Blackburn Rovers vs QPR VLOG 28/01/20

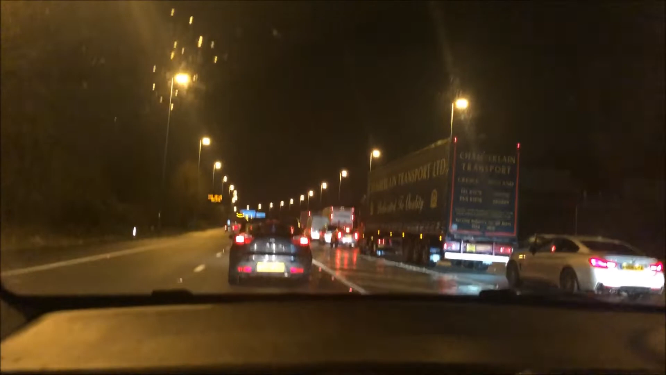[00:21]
So guys not a very great start this traffic is absolutely terrible.